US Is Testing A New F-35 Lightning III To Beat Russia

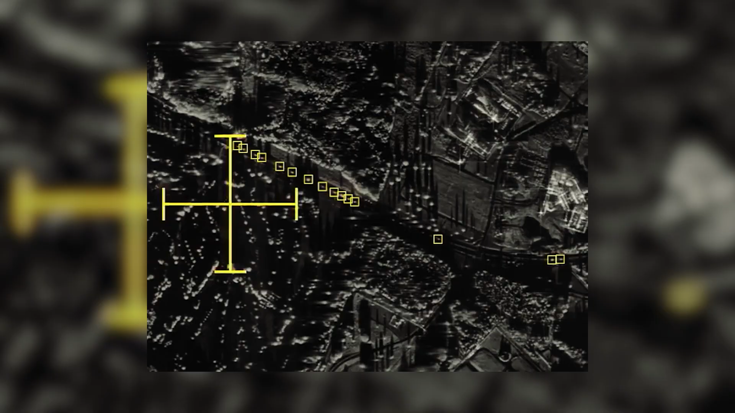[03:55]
creating high-quality images that can be transmitted to the ground for reconnaissance, navigation, and targeting purposes.